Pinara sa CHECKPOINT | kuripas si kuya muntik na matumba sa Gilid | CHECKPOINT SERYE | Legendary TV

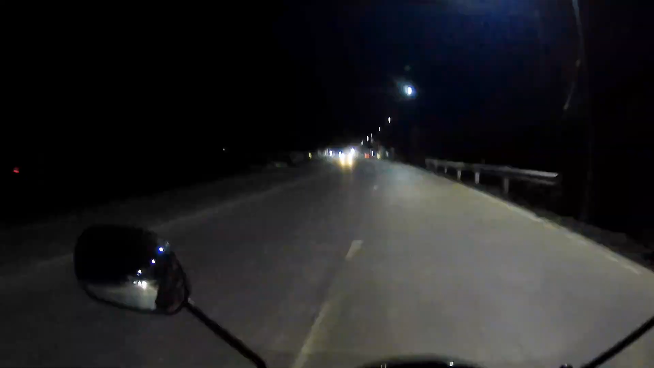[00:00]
Ito mga idols, may check point. Tignan natin kung...
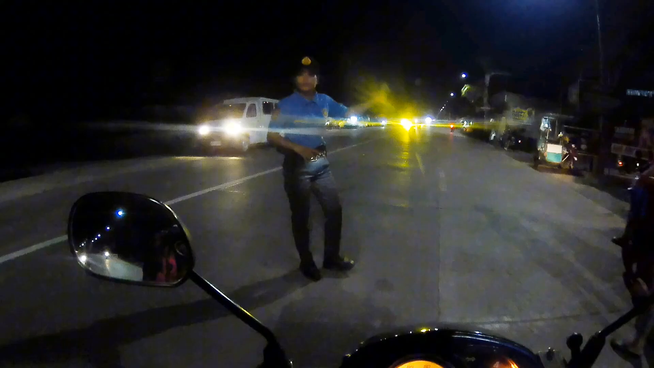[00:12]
Check natin mga idol ko nung isi-check niya na...
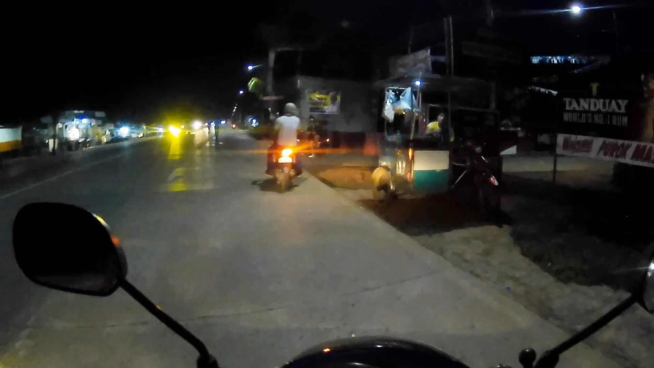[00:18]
Dito tayo sa gilid. Dahil dito na naman tayo sa lobe. Ito mga lots, tingnan si kuya.
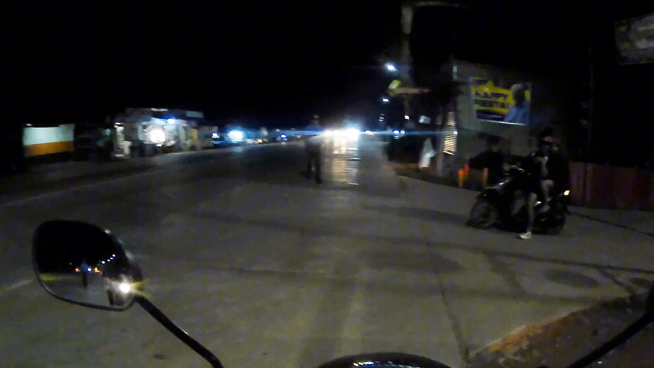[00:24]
Pinara po yan ng pulisa. So biglang...
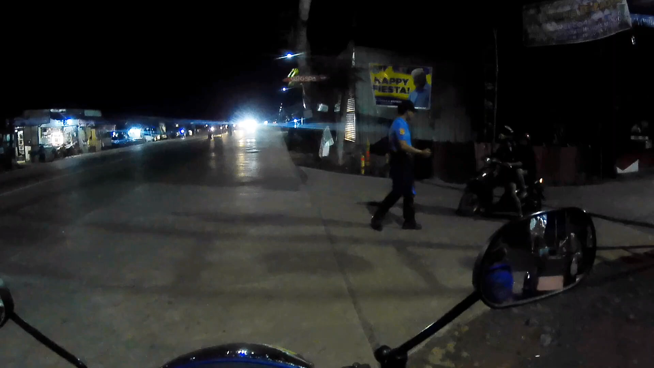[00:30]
Umatras, ayan muntik pa sila matumba dyan sa mga gilid na yung mga lots. Tignan niyo. Grabing kuripas ni kuya. Ayan, shout out sa yung lots. Drive zip po lagi. Ayan, persayin natin na pinara tayo ng gabi.
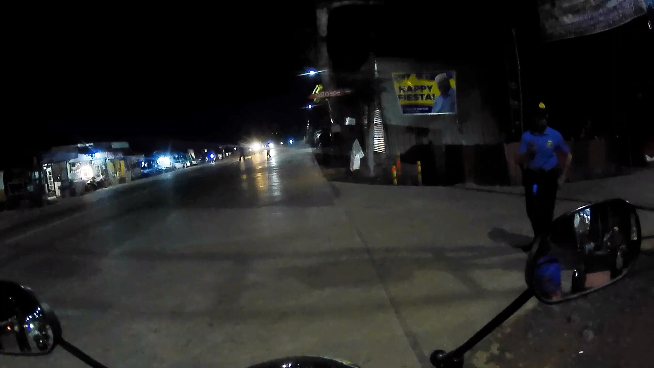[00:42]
Wala pa po ma'am.
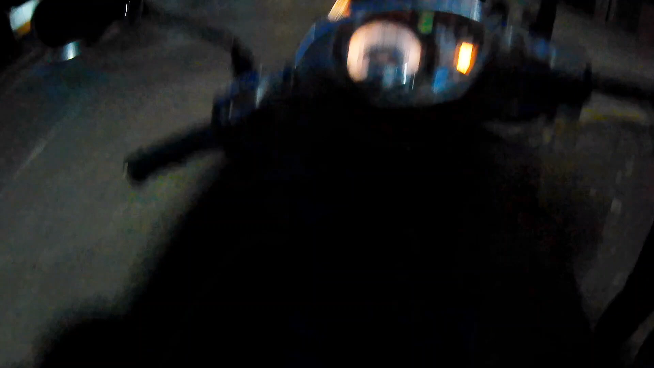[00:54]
Para saan po yung check point niyo ma'am? Ayan, every night po kami nagkakantak ng check point niyo. May mga nakawan, reported na nakawan ng mga motor. Apa. At least, parang rin pa rin yung ka lo. May mga, ano kasi na, drivers pa rin po na walang mga list.
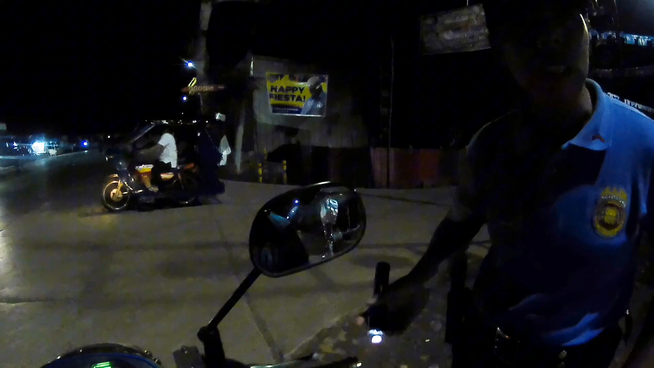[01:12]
Yung kapat eh. So, ano lang mga po, for safety, for police naman po. So, for motorcycle lang ba ito ma'am? Opo.
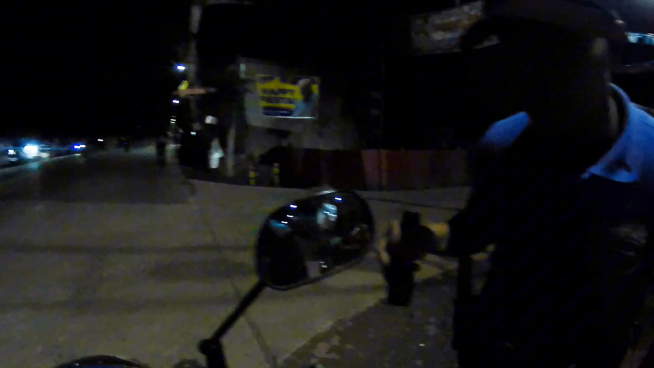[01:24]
Pang motorcycle lang lahat yung check point or kasama yung mga for police? Lahat lang po. Okay.